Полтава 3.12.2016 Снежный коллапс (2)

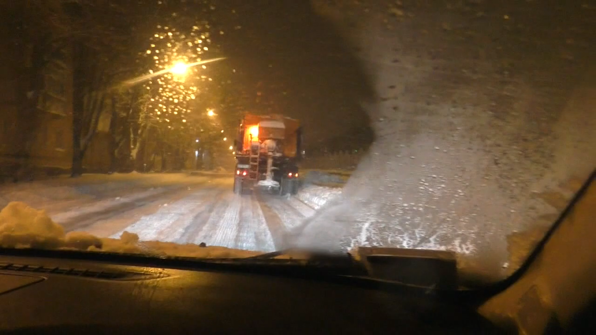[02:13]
Ну вот, по кругу машины едут, убирают. Но прошу заметить, вот, смотрите.